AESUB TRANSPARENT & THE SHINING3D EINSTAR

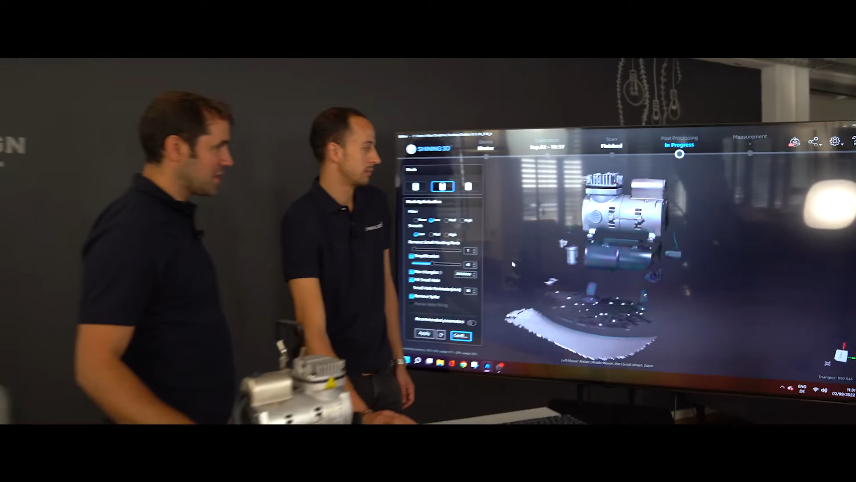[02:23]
Wir haben gesehen, das ist echt schwierig. Das System kommt ein Stück weit an seine Grenzen.
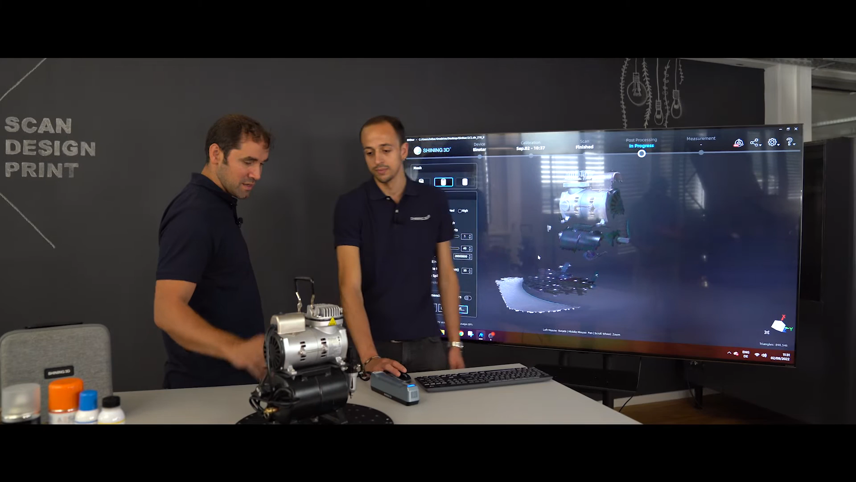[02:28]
Gerade die glänzenden Oberflächen, da sehen wir, da haben wir einfach nicht viel Daten bekommen.
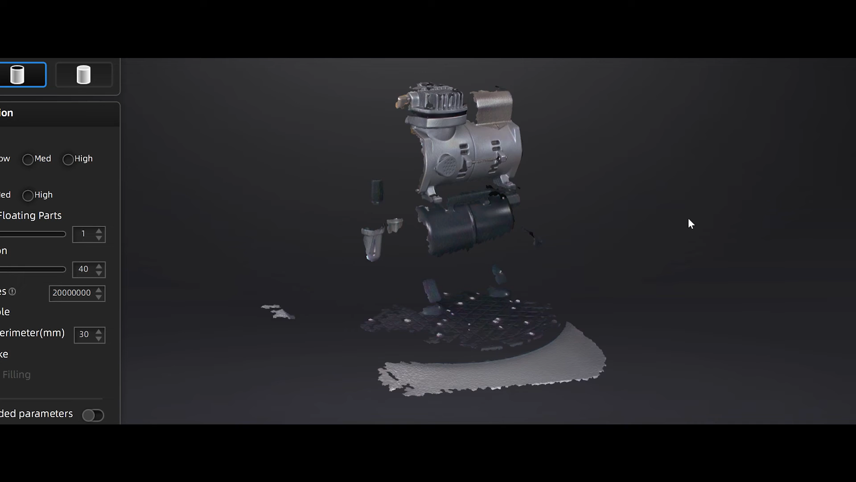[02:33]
Ich zeige dir jetzt mal unser neues Produkt, das Transparent, wie ich das auftragen würde. Ja, bitte.
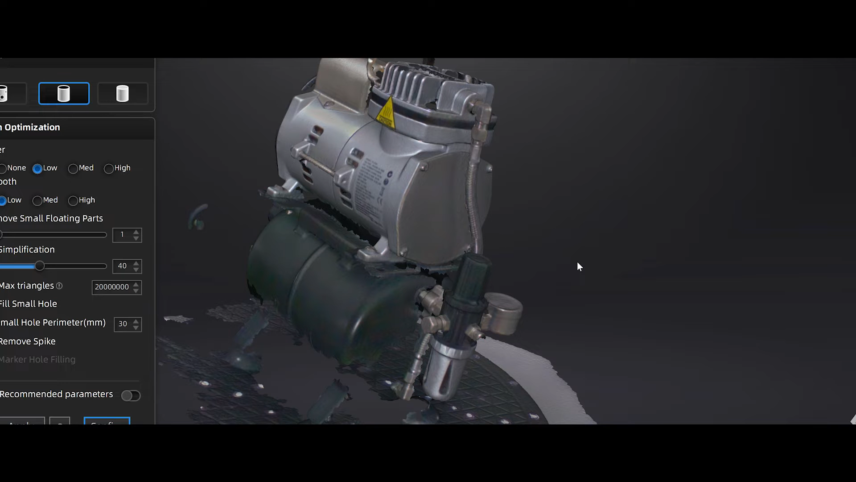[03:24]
Und weiter unten seht ihr dieses Druckregelgerät mit der Uhr. Ja, das heißt,
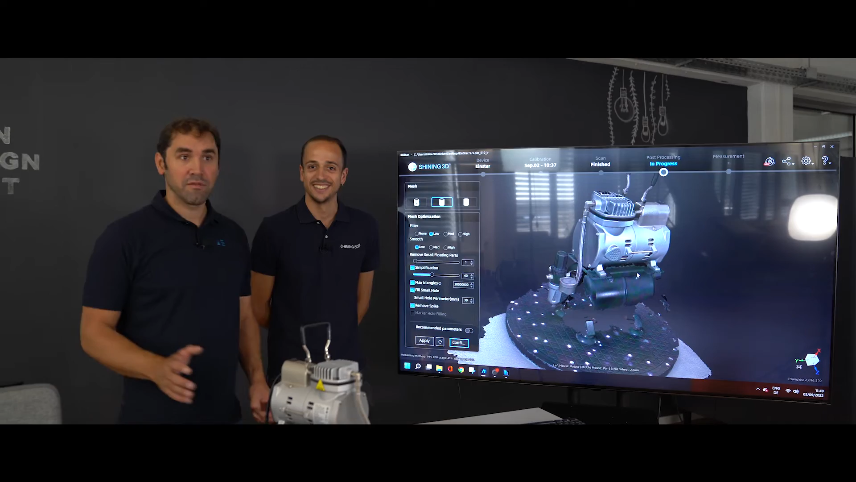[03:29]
wir haben mit einem Einstiegs-Scanning-System, was unter 1000 Euro kostet, und unserem Spray ist möglich gemacht, ein eigentlich nicht-scannbares Bauteil zu digitalisieren.
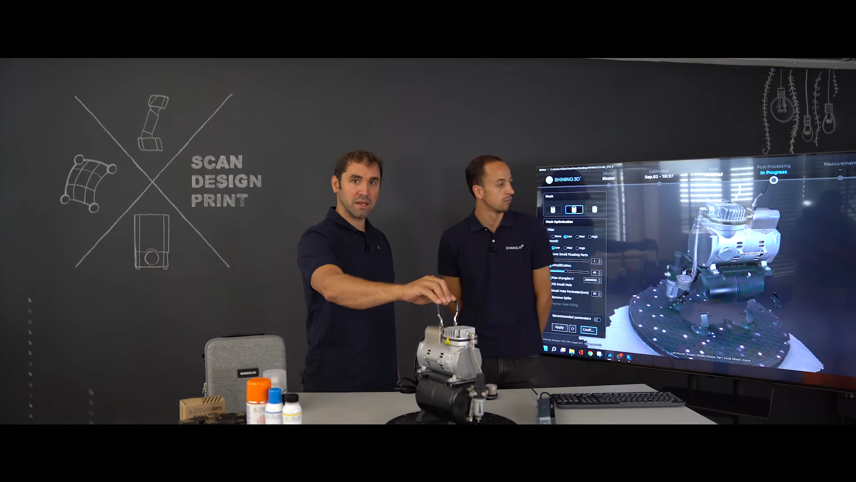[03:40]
Also, ich finde, das ist schon eine super Kombination, gerade für die Einsteiger hier mit so einem System und dem Spray sich dann ein Produkt oder ein Werkzeug zu holen, um auch komplexe Oberflächen und Geometrien komplett zu digitalisieren, inklusive der Farbinformation.